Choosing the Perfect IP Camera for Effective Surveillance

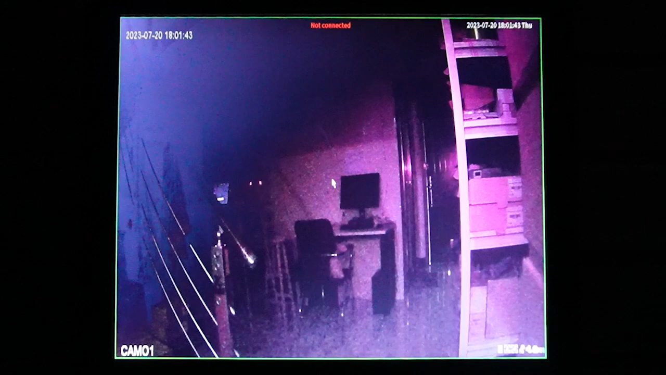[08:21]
And as you can see, the infrared light will turn on automatically. And you can see black and white images on our monitor. And also it has a human detection.
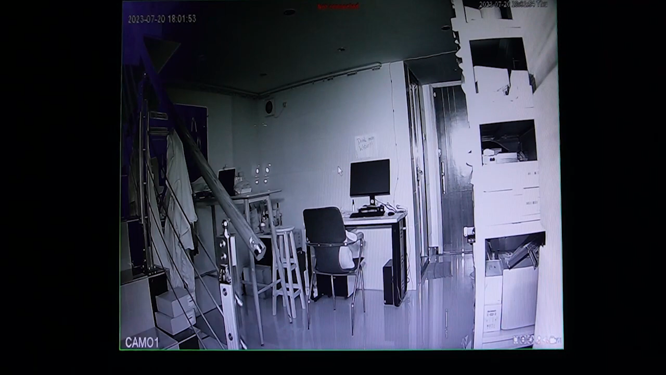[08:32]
When somebody pass by, the white lights will turn on automatically. So now I'm going to ask my colleague, Natisha, to walk over there to activate our white lights. So the white light is on. Now you can see a colorful image on our monitor.